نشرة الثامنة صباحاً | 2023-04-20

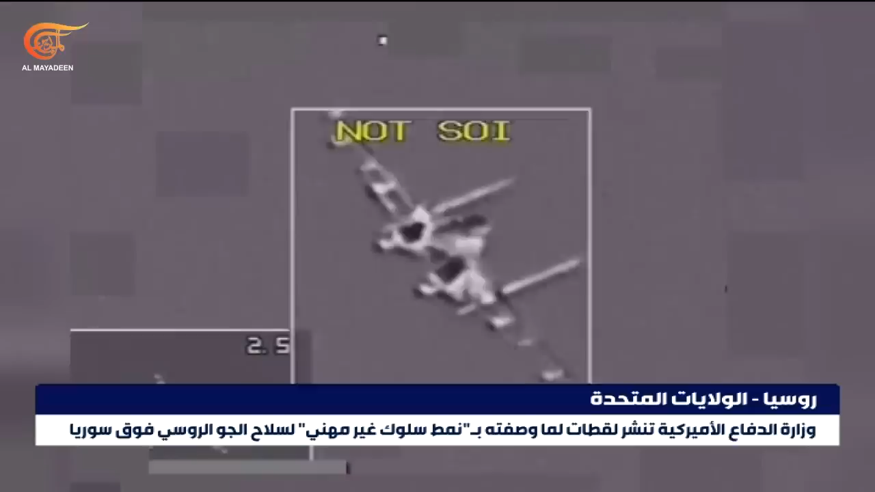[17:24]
اللقطات حادثتين الأولى وقعت في الثاني من الشهر الحالي عندما اعترضت طائرة روسية من طراز سوء 35 طائرة أمريكية من طراز F-16 وظهرت اللقطات الحادثة الثانية التي وقعت في الثامن عشر من الشهر الحالي حيث قامت بالمناورة